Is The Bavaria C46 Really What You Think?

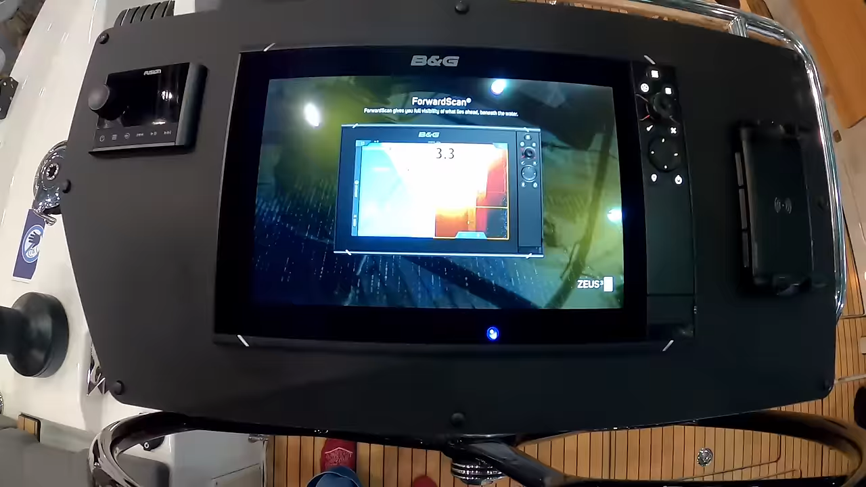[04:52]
And then there is a B&G Zeus 15-inch chart plotter.